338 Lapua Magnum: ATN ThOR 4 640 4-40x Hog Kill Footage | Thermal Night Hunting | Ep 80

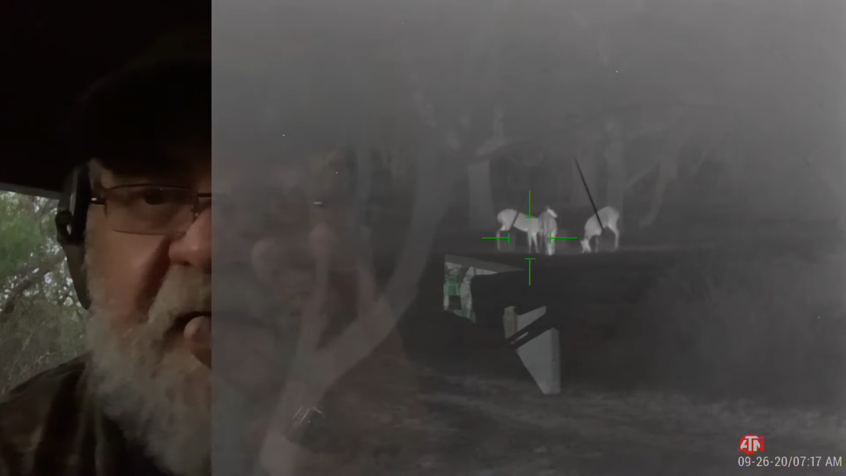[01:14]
Three does over here. There's a video Three does
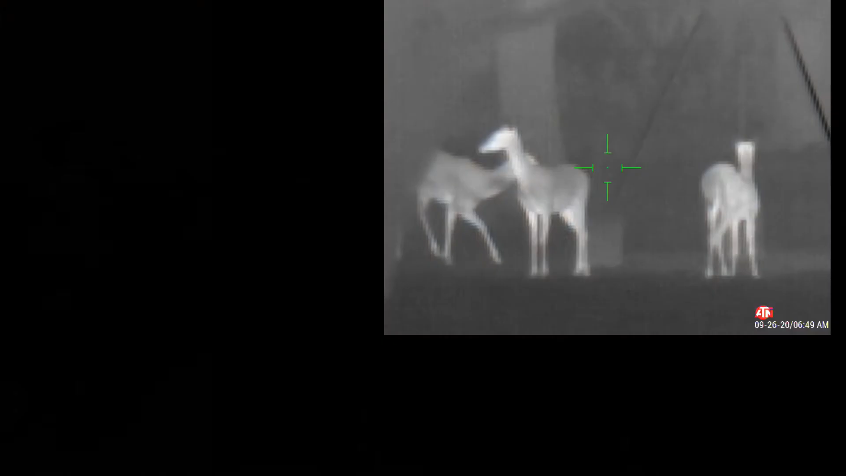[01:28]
Well folks It is
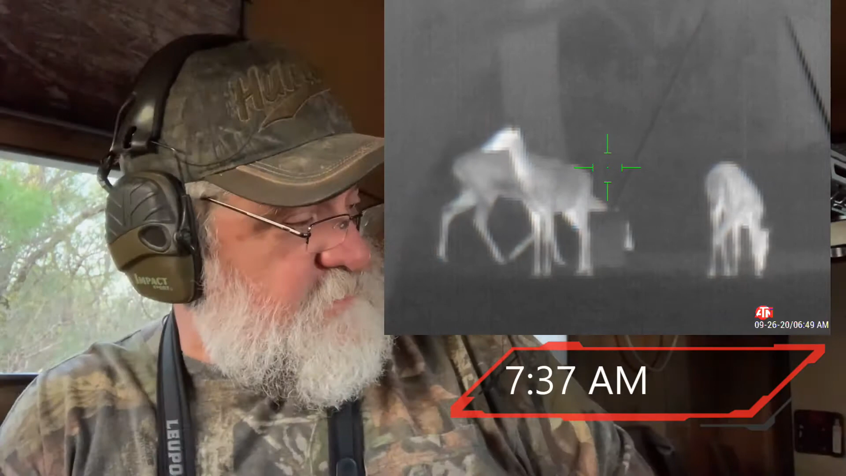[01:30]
7.30 7.37 No hogs yet I did see Three does That feeder over here